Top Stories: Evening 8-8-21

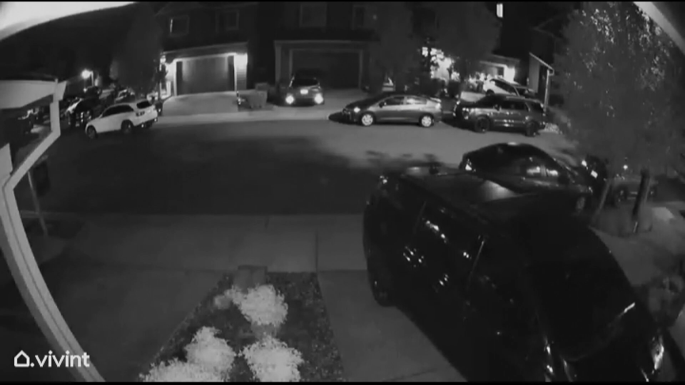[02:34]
You can see suspects open her garage at the top right corner and several people running into her home. I mean, I'm terrified.